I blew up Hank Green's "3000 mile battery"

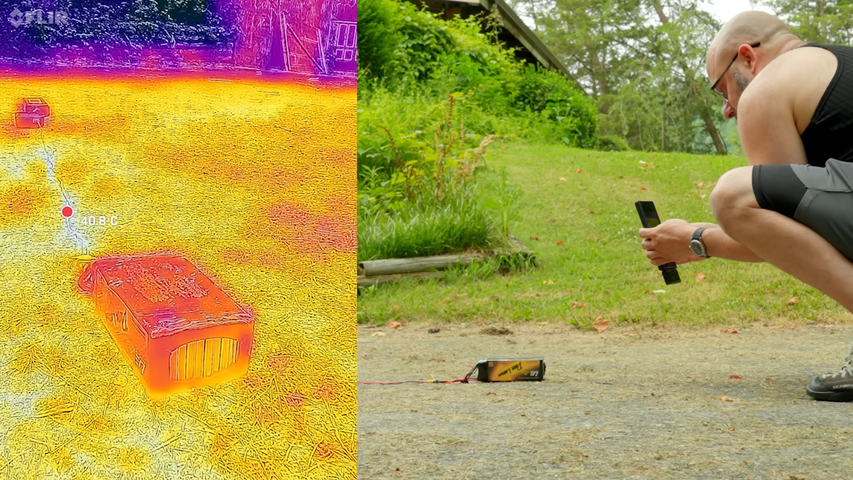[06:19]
25 volts so the wire's nice and warm. It's like a 18 gauge wire carrying 10 amps. That's not ideal I guess.
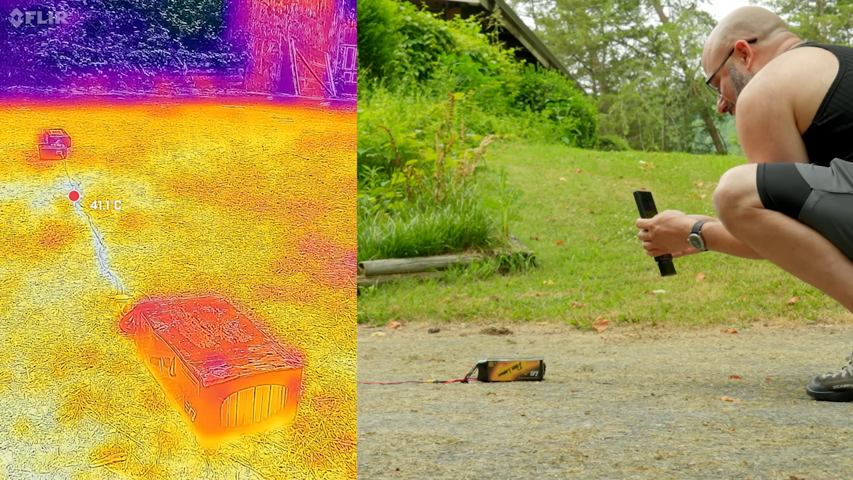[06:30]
Battery is not too hot though.
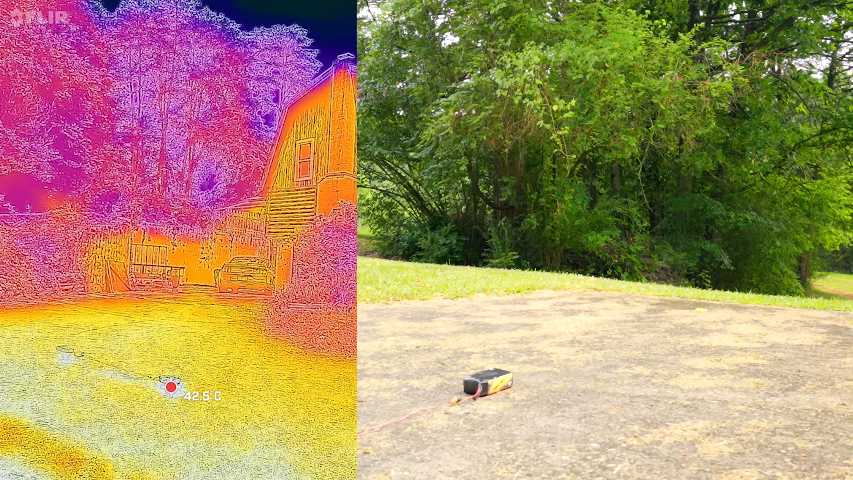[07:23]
On screen: spot 42.5°C
how did smoke come out and it hasn't blown up yet oh here she goes